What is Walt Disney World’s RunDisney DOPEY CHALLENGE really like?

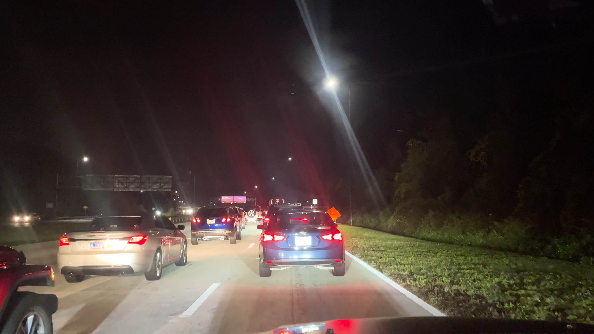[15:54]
trying to get in because I missed the other entrance by a couple of minutes. Because they closed it early. They did close it a couple of minutes early. So we should have been in for just before 4 o'clock. It's now 4:30. So we've been sat in this traffic for half an hour. So, you know. Get here early, kids. Get here early. So we made it. It's 4:42. So that two minutes late cost us 40 minutes.